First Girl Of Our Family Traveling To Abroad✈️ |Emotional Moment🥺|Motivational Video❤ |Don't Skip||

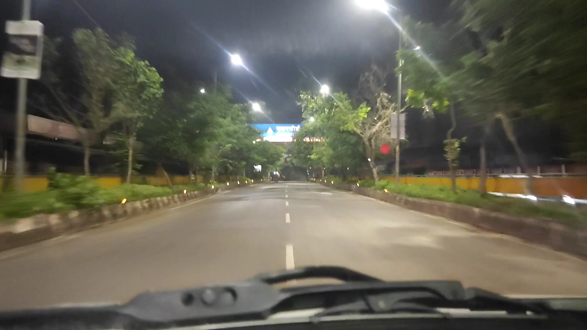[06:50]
तो अभी बज रहे हैं सुबह के 3, तो हम लोग निकल गए हैं अलका को एयरपोर्ट लेके।
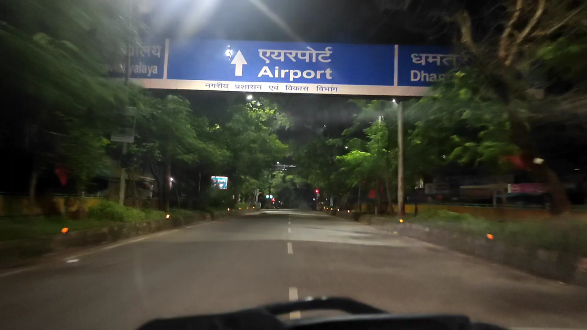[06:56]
फ्लाइट सुबह 7 बजे की थी लेकिन जिन्होंने टिकट बुक करे वो बोले थे कि पहली बार ट्रैवल कर रही है तो कोई प्रॉब्लम ना हो,
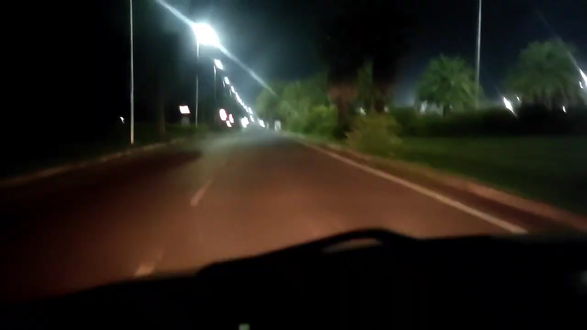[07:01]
इससे बेटर है कि 3 घंटे 2 घंटे पहले पहुंच जाओ। तो हम लोग सुबह ही चले गए थे और जब एयरपोर्ट में आए तो एयरपोर्ट भी इवन क्लोज था यहाँ का और काफ़ी अंधेरा भी था।
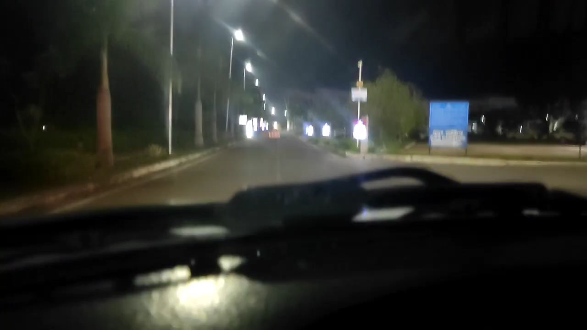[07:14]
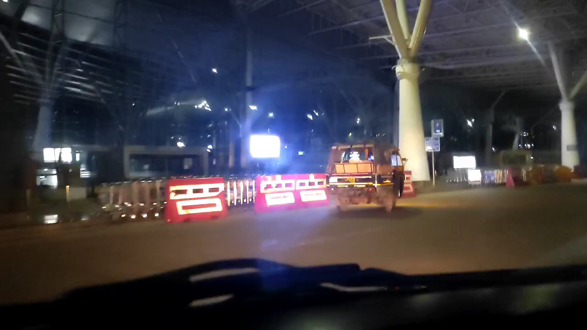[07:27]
और ये हम पहुंच गए सुबह सुबह एयरपोर्ट जहाँ कोई भी नहीं था,